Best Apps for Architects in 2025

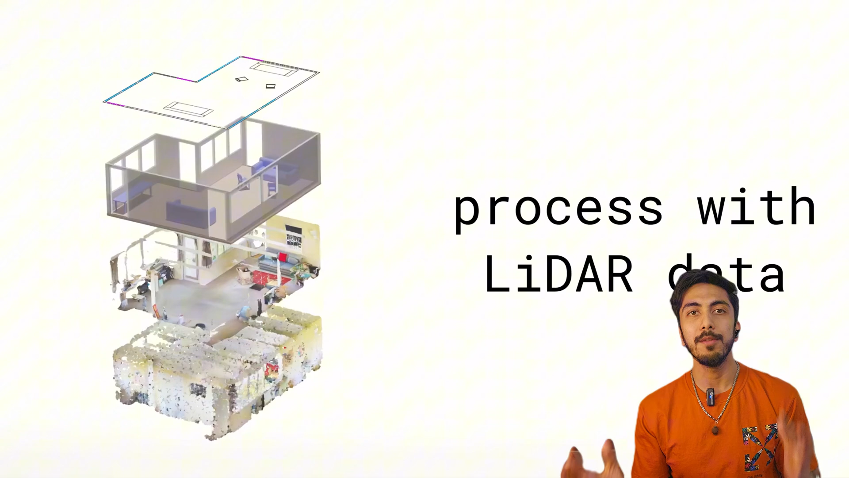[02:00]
building whatever you can scan whatever you can record i record it on polycam